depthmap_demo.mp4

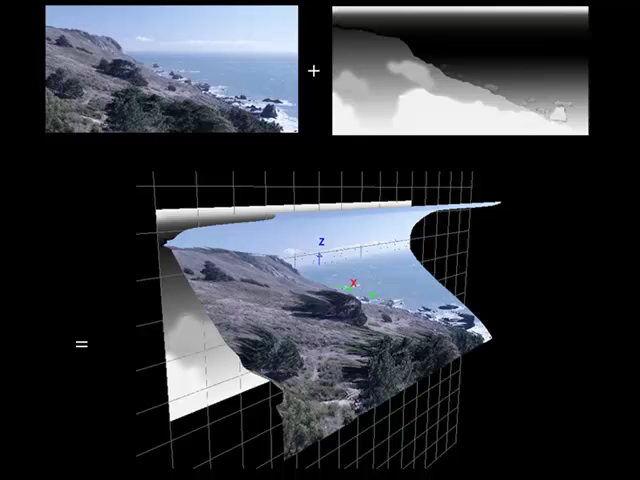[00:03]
So I just got my first attempt at combining a depth map with a video frame to enhance the sense of three-dimensionalness and it worked pretty well so I thought I would show a quick demo here. On the upper left is the video frame in question and the right is the depth map that I drew by hand. So first let's look and see what it looks like without a depth map.
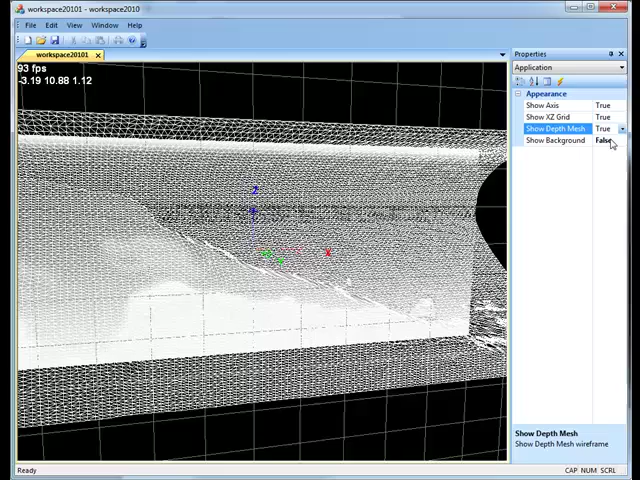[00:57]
First thing we'll do is just display what the mesh looks like.